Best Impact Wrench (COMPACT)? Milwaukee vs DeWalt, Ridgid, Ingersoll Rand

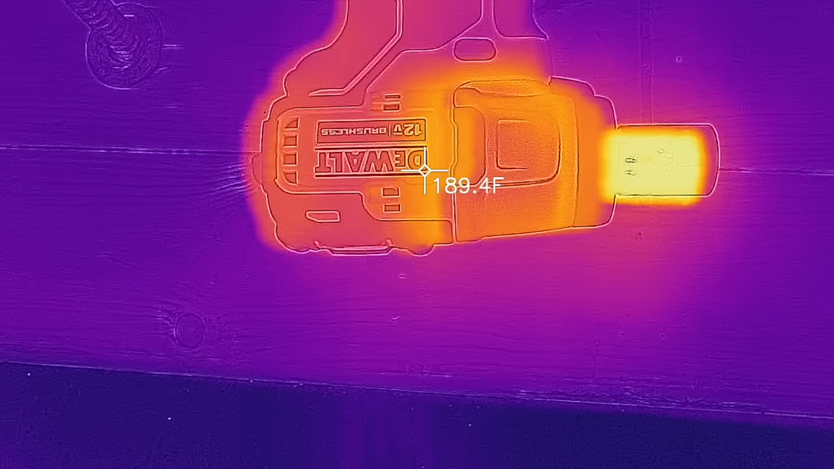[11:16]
On screen: spot 189.4°F
The anvil on the DeWalt is about 220 and the electric motor is only about 190 degrees.
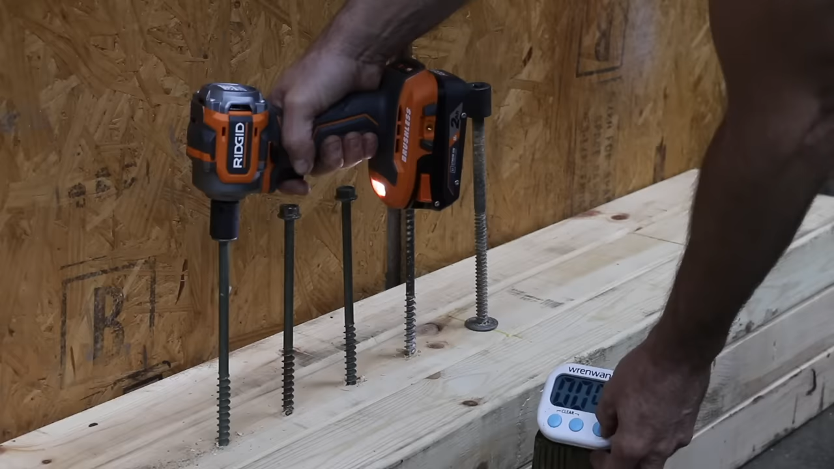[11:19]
The Ridgid only needed about 3.5 minutes to install 5 lag bolts and then remove 2 lag bolts before running out of juice. In fairness though, the 2 amp hour battery at 20 volts makes approximately 50% more watt hours than a 12 volt 2 amp hour battery.
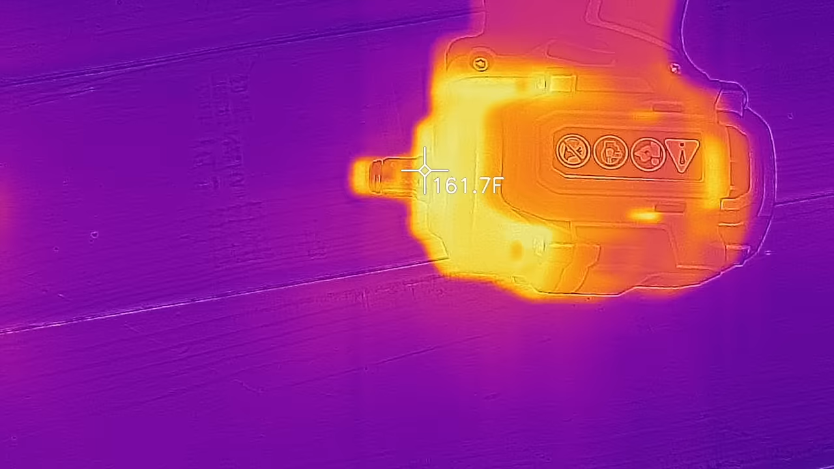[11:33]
On screen: spot 161.7°F
The anvil is about 165 degrees, the electric motor is about 180.
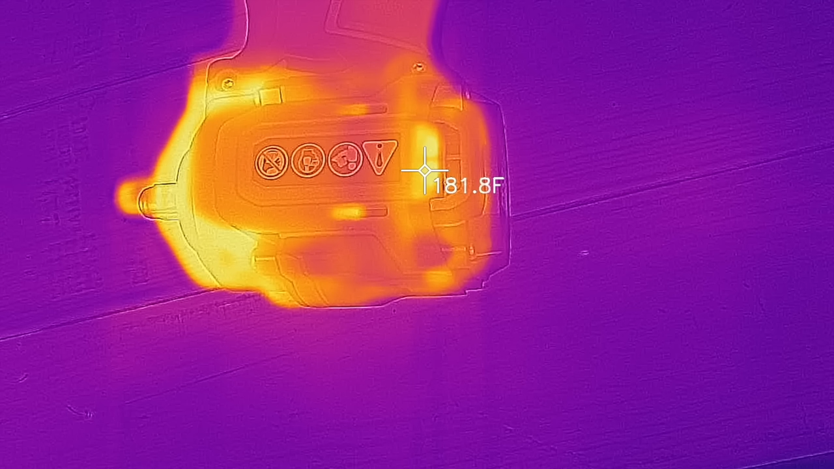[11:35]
On screen: spot 181.8°F
Unfortunately, the Ingersoll Rand ran out of juice at about 3.5 minutes and didn't quite finish the first lag bolt.
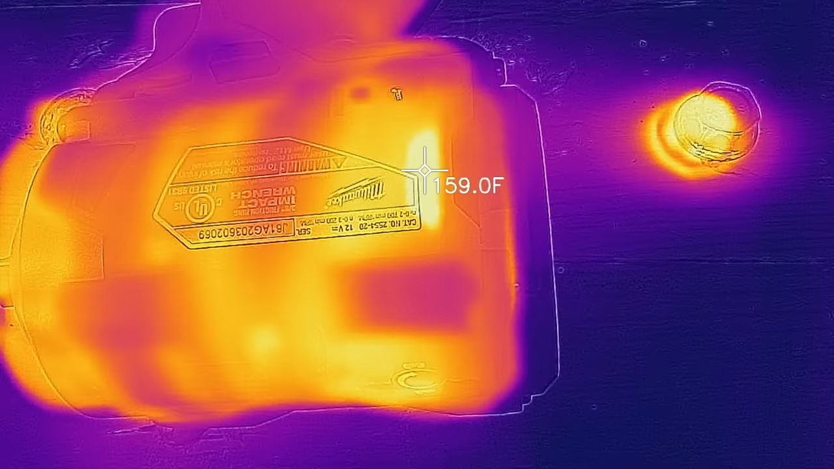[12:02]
On screen: spot 159.0°F
The electric motor on the Milwaukee is about 160 and the anvil is about 110.
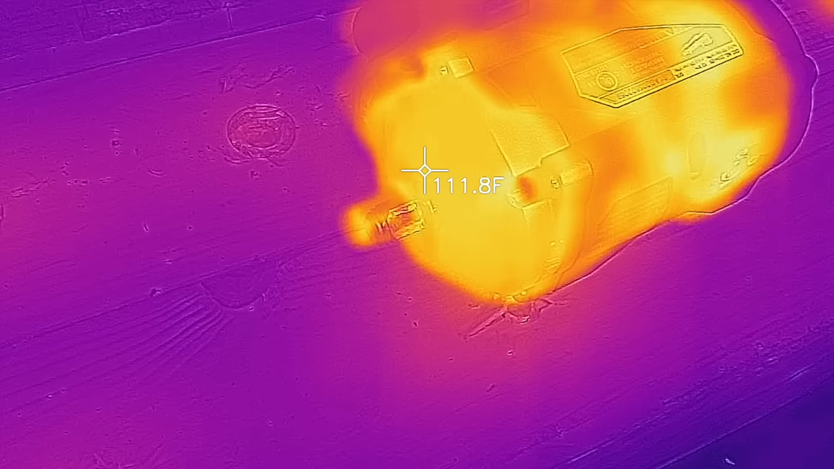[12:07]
On screen: spot 111.8°F
In the next test, we're going to see which of these compact impact wrenches can remove the lug nuts off this 3/4 ton Dodge truck.